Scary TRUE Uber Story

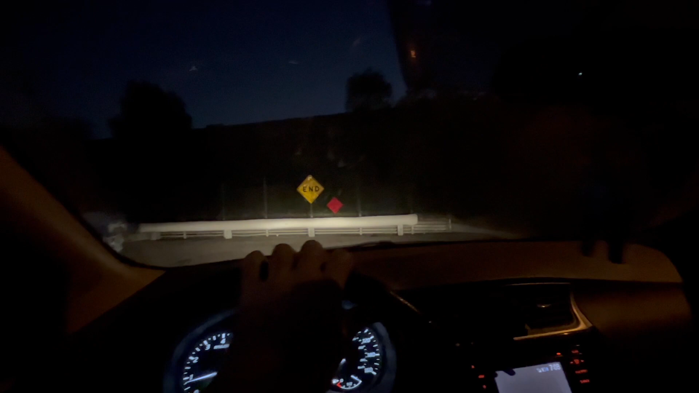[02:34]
Relieved, I pulled up to the end of the road and put it in park. He didn't budge.
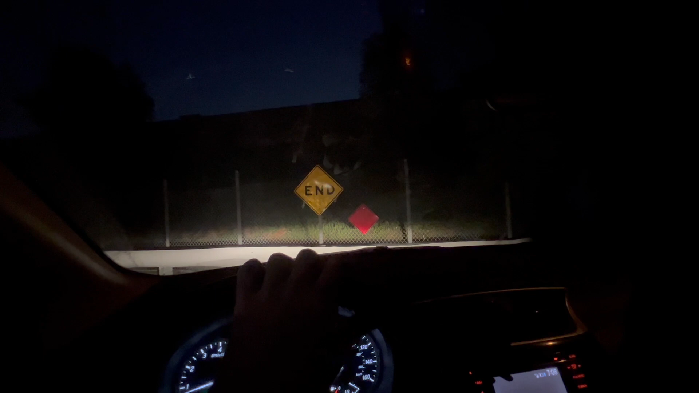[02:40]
He was now staring straight into the back of the seat in front of him. I still couldn't see him too well back there but it was clear he wasn't moving. This had happened before. A passenger not wanting to get out. A few times, strangely. But both previous times the person seemed lonely or a bit mentally challenged. It was usually innocent in the previous times it had been during the day. This time wasn't like those at all. The man seemed to be contemplating making a move. I wasn't sure what that might be but I'd never had such a strange feeling about a person in my life.